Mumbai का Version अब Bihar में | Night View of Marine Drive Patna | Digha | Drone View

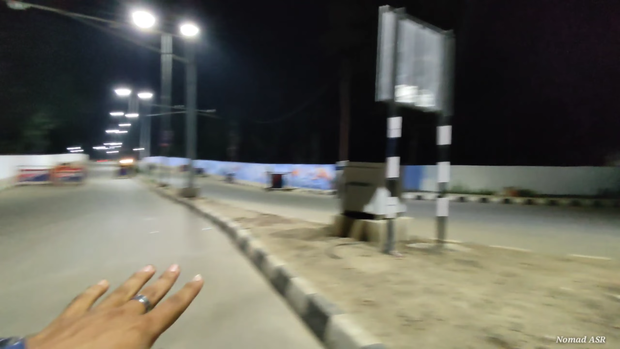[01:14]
यहां से शुरू होता है हमारा मरीन ड्राइब का सफर चलिए आज मज़ने लेते हैं मरीन ड्राइब का और समय देख लीजा आप घड़ी में रात के तकरीबन एक बहुझ रहे हैं
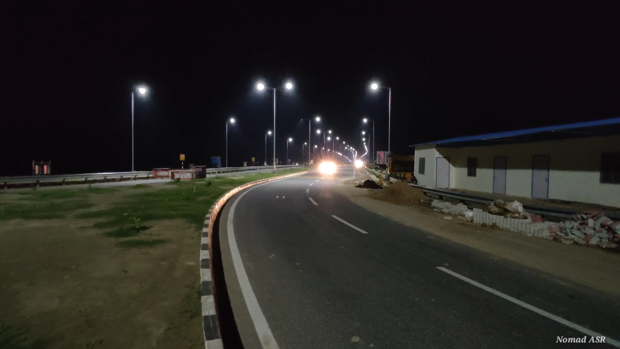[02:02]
मरीन ड्राइव की अगर बात करें तो रोड बहुत अच्छा बन चुका है हालाकि अभी बहुत कुछ ऐसा है जो कंस्ट्रक्शन का जो काम है वो अभी चल रहा है
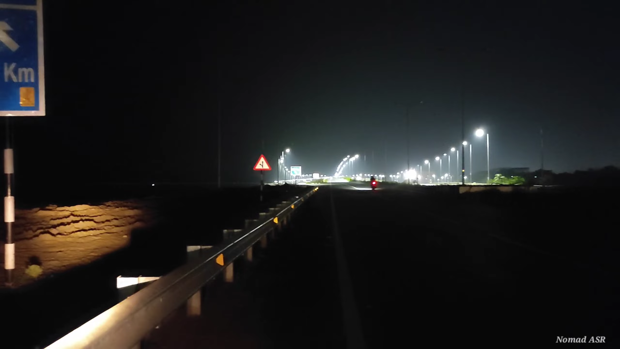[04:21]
बाकि आप आगे देख पा रहे होंगे आगे बहुत अच्छी लाइटिंग है और हमारे पीछे है वह भी थोड़ी अच्छी खासी लाइटिंग है बाकि आ�
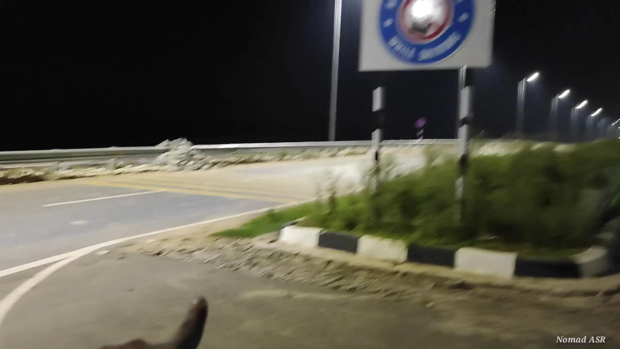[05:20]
छोड़के नीचे से जाता हूँ चली चलते हैं नीचे की और यहां आप साइन भूट नेख पा रहे होंगे जो यहां साइन बोर्ड जो लगा हुआ है वह गांधी मेंदान